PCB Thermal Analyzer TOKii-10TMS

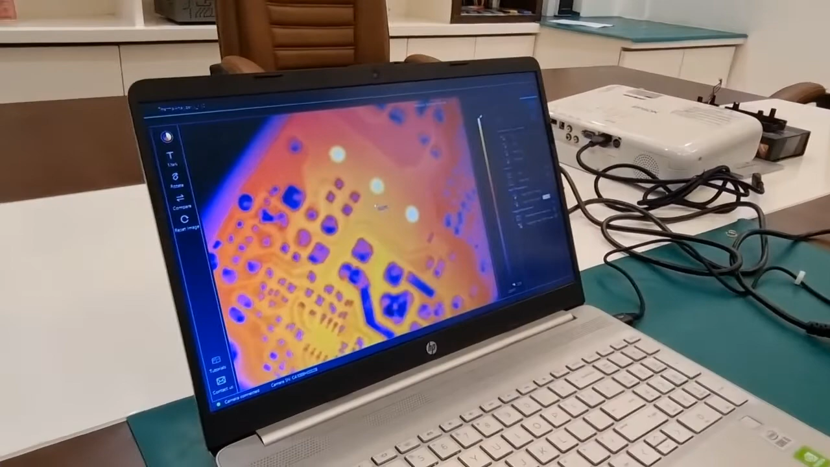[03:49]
obviously heated whenever we will use the screwdriver. So we will be using the screwdriver and the PCB will be heated and we will show you the changes on the software.
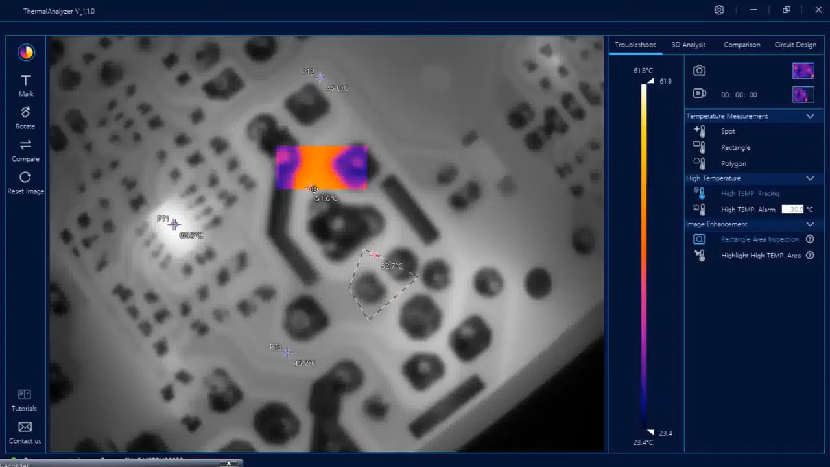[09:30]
On screen: scale top 61.8°C, scale bottom 23.4°C
For example, if I have drawn one rectangle, if I switch it on, it will only show the rectangle area in the colored image. The rest all will go black and white so that you can focus on this particular rectangle. You can turn it off by clicking over here again. Highlight high temperature area is another function for your comfort. As soon as you click it, you can set the high temperature using this bar.
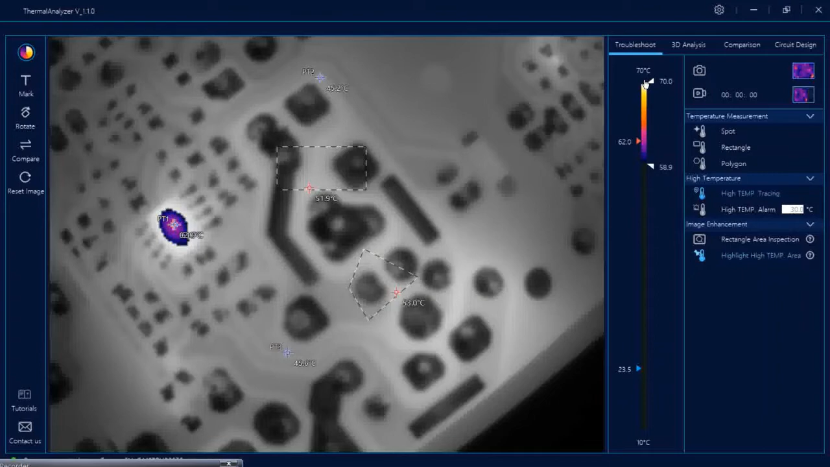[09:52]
For example, maybe 70 degree to 58 or whatever you want to, even if you want to go lower.
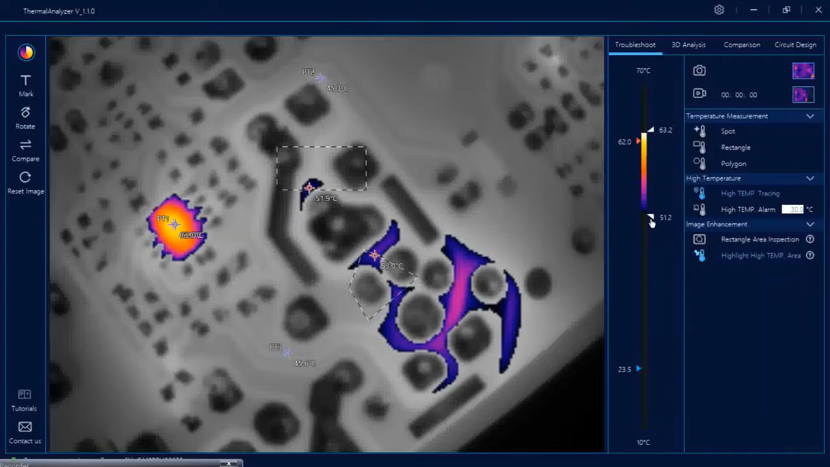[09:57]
So you can see whatever range you are selecting here is highlighted over here. Other areas go to black and white so that you can focus on the high temperature areas only. And it keeps showing the spots that you have marked. Doesn't matter.
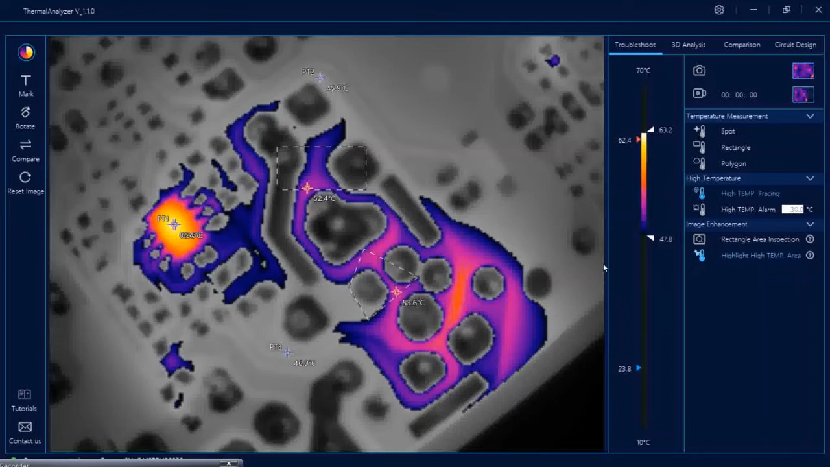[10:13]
On screen: scale top 70°C, scale bottom 10°C
So again, you can switch it off. Now let's go to some basic functions also. Like here you can select various colors. Whatever you want to. Now you can adjust the colors from here also.
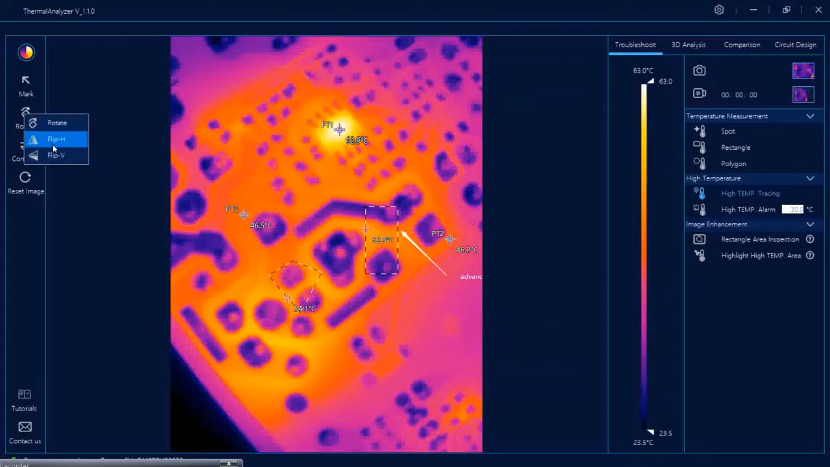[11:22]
On screen: scale top 63.0°C, scale bottom 23.5°C
So very simple. Now you can also rotate your images using this function. You can flip horizontally or vertically using this function. And this is for comparison between 3D and 2D. We'll come this to later. And this is resetting your image. For example, if you moved your PCB and you want to camera to refocus on your image. You can click here and the camera will refocus. Obviously, if you refocus your existing shapes will be deleted.
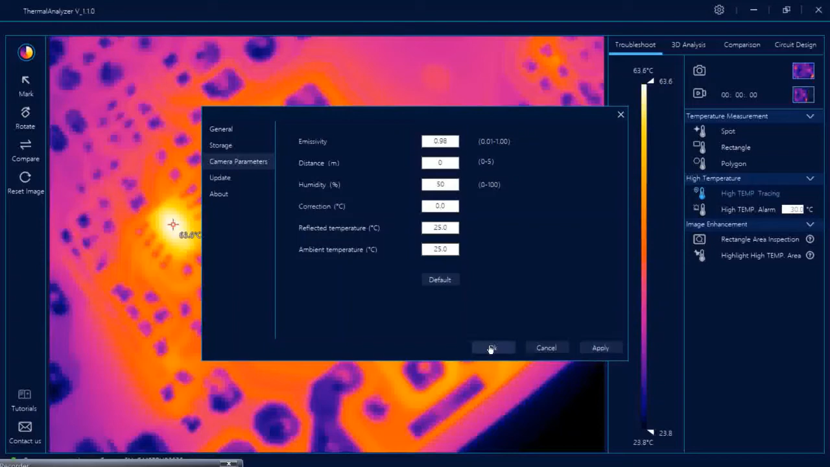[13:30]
On screen: scale top 63.6°C, scale bottom 23.8°C
The temperature, the ambient temperature around you. And by using this, you can also go to default. This is for software update. So, next let's go to 3D analysis. These are the same functions in the 3D analysis also.
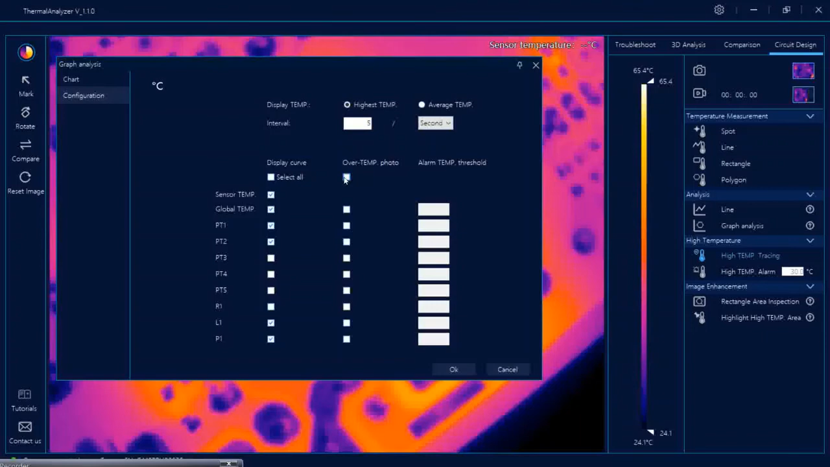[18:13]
On screen: scale top 65.4°C, scale bottom 24.1°C
It will automatically take a picture. And how to record? Let's see. So, I have already set over temperature over here. I click okay. Now, it shows us the graph already. The global temperature is being displayed over here. Now, we start recording this. We can give it a name or you can just save it. Now, you can see it is already marking the temperature that is going above your set threshold.
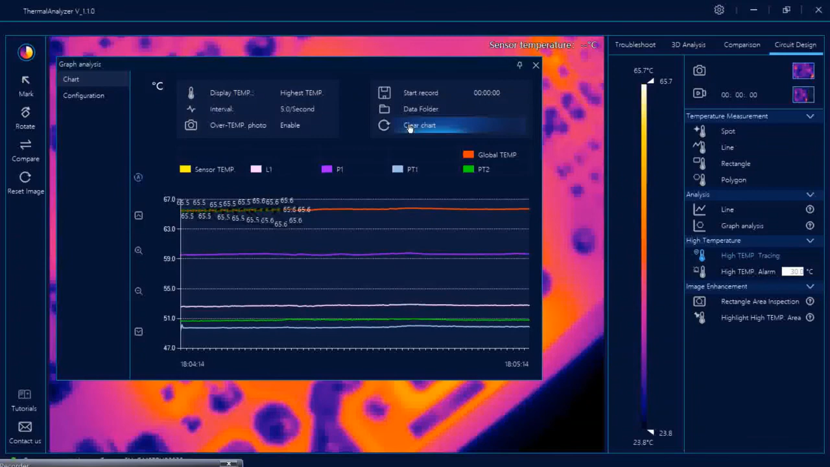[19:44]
On screen: scale top 65.7°C, scale bottom 23.8°C
And you can always clear the chart from this function. So, similarly, it's also, this is some additional function over here. The sensor temperature, which was also being shown in the graphical analysis.
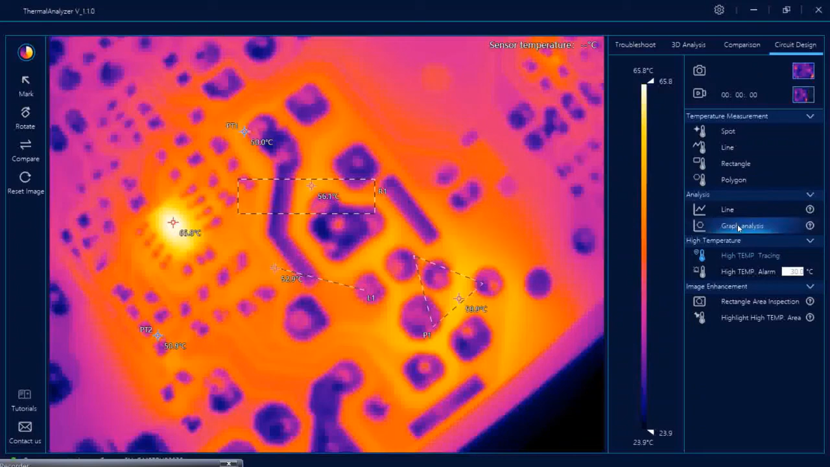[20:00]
On screen: scale top 65.8°C, scale bottom 23.9°C
So, sensor temperature, basically, if you want to,